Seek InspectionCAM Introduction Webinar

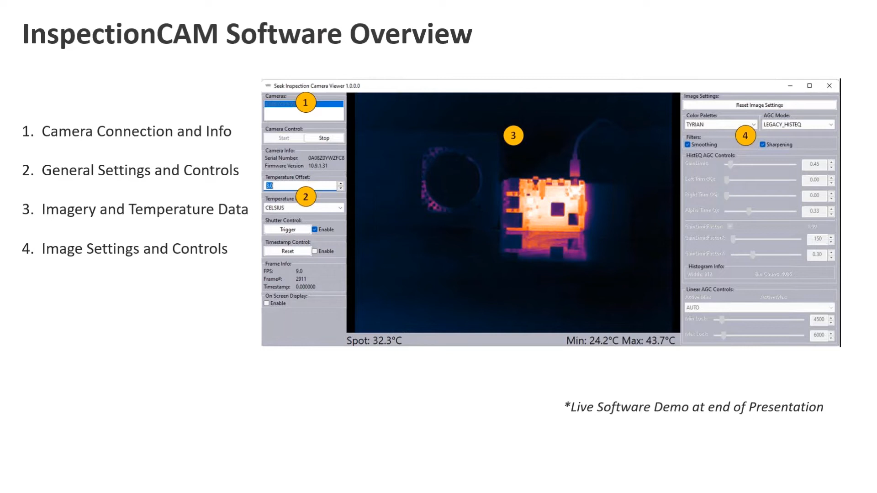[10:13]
On screen: spot 32.3°C, max 43.7°C, min 24.2°C
The imagery and the temperature data is right in the center for everybody to look at and focus on, and then we have some more advanced image settings and controls on the far right. We'll go through this in a little bit more detail when we go through the live demo at the end of the presentation. Some alternatives to the software we have pre-built for you is that you could log into the Seek Thermal Developer Portal and use the Seek Thermal SDKs.
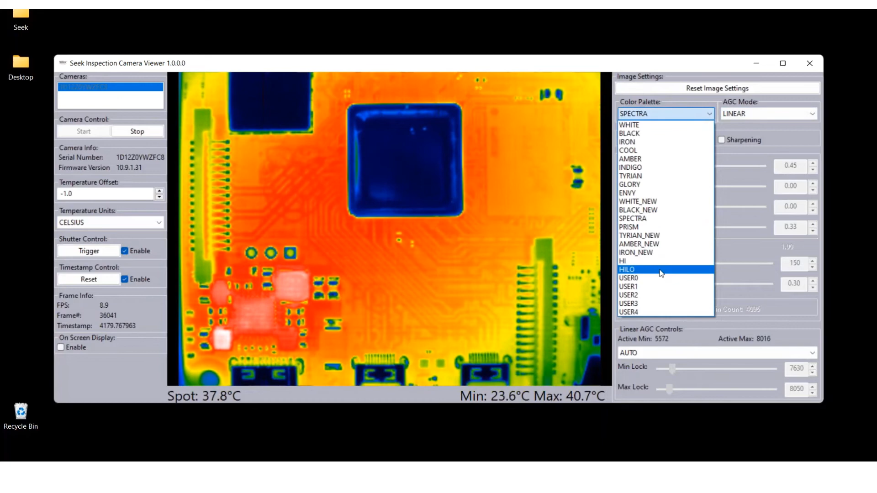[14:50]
On screen: spot 37.8°C, max 40.7°C, min 23.6°C
In the space of inspection people tend to use this linear more often than not. We have a couple other palettes that are pretty useful. A high-low really just highlighting the hottest opponents and coldest components in the image or scene at a given time.
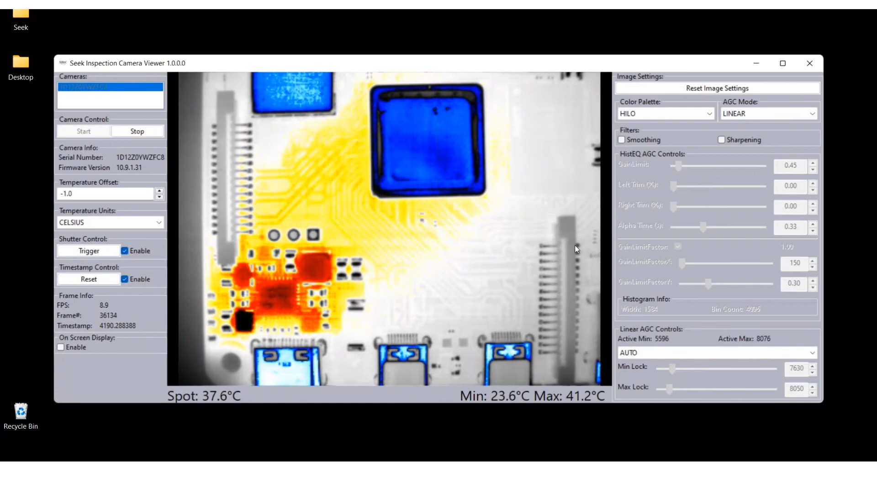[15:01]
On screen: spot 37.6°C, max 41.2°C, min 23.6°C
But the most popular and most detailed color palettes tend to be the white hot and black hot color palettes. It's easiest on the eye and allows you to get some great detail. We have a few features of filters as well that you can use. The sharpening filter is very popular in the space adding different edges and components.
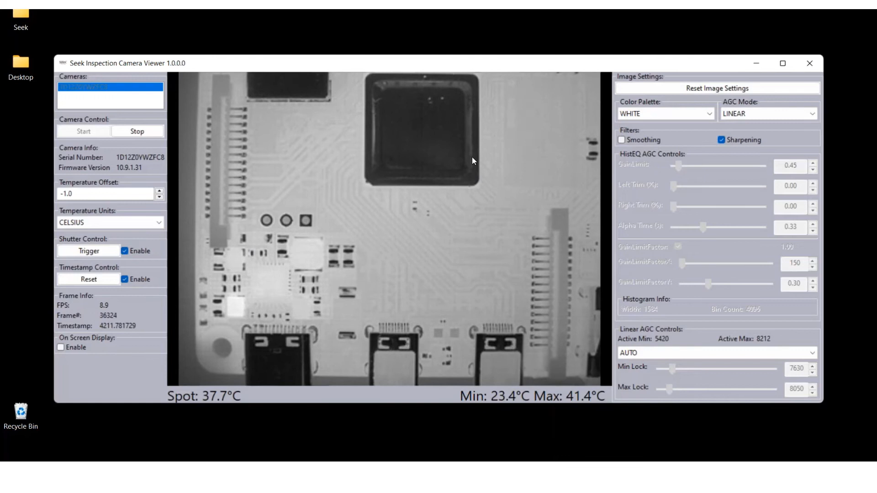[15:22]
On screen: spot 37.7°C, max 41.4°C, min 23.4°C
We also have an additional feature here to basically put on some on-screen displays. You can see there's a spot temperature, a min, and a max temperature for the scene. If I add these you can now see where the cold components and hot components are by these little squares that appear. The last feature that's probably pretty useful is that we can allow you to draw an area as well on the image and